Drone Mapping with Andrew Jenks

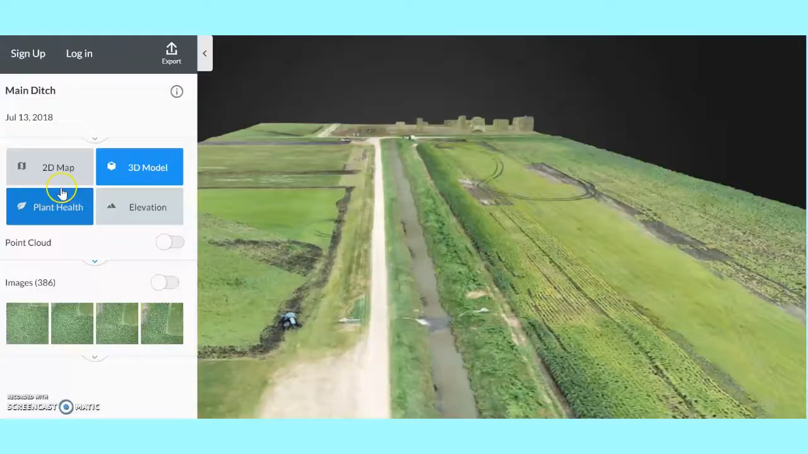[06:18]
Hey everybody, so I get to show you guys something absolutely, like, seriously geeky cool. Here is the 2D map.
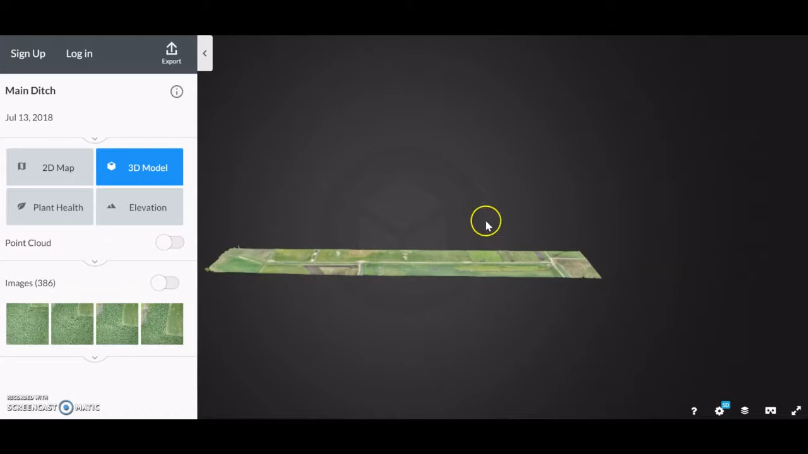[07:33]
We can look at it from above. We can look at it from underneath, just in case you want to look under the ditch for some reason.